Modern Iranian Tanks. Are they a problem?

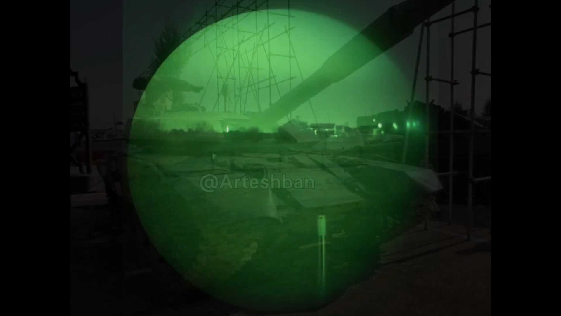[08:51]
Unlike T-72s, this tank appears to have a remote weapon station, which also appears to have a thermal sight, which may double as a panoramic sight.